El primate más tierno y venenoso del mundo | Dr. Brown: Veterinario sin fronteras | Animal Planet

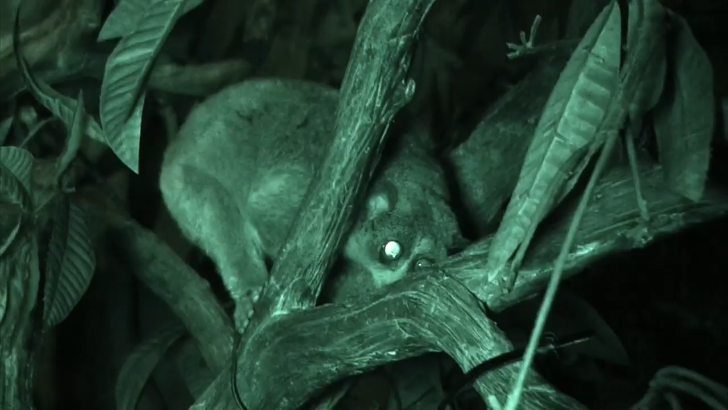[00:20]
Son miembros de una especie en peligro de extinción.
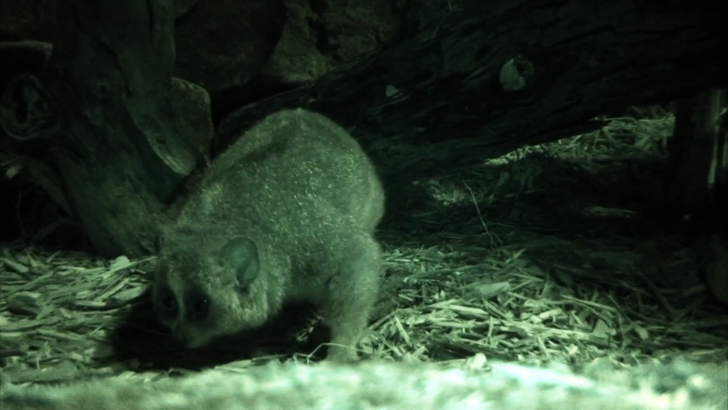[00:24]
Son animales nocturnos y son uno de los pocos primates tóxicos en el mundo.
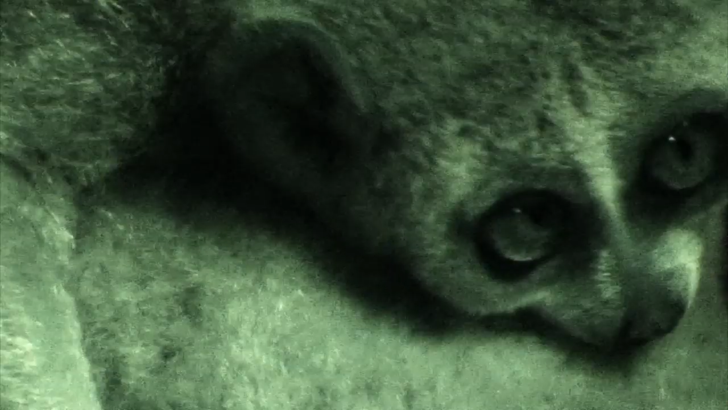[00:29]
Tienen una glándula en el brazo y si la lamen y esa toxina se mezcla en su saliva, crean un veneno potente.